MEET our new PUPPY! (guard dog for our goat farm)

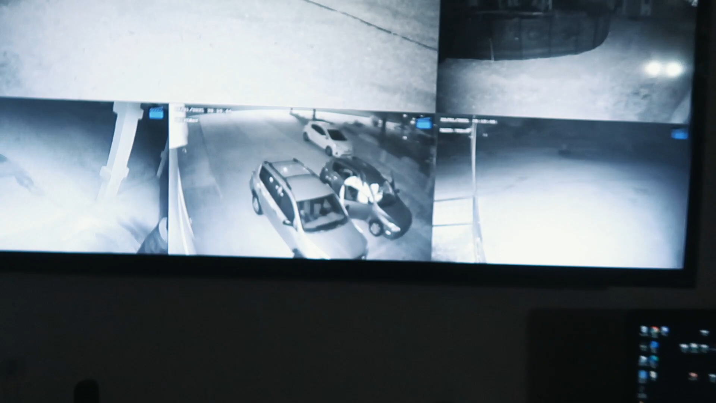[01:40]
There they are. They just got back. Look, we don't even go out there.
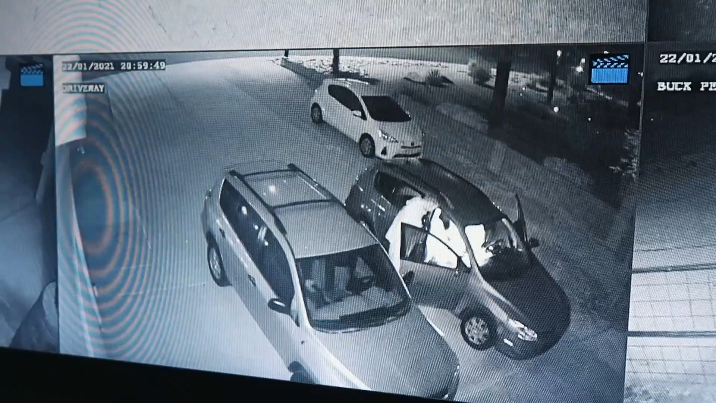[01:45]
We're just filming through the house. It's too cold out there. It's coming. They're coming. They're coming.